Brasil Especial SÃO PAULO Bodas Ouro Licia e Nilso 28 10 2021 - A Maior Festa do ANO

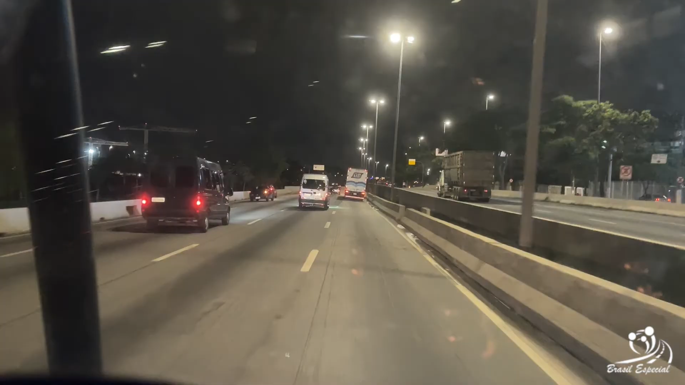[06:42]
Aí galerinha, 10 horas da noite, na verdade 10 para as 10, entramos na Marginal Tietê. Essa loucura aqui. A gente quis vir bem mais no final do dia para chegar na Marginal por volta dessa hora aí mesmo, depois das 8 da noite, mais perto das 9, 10 horas para não correr o risco de pegar trânsito. E aparentemente deu certo. Então já já a gente vai aterrissar na Moca.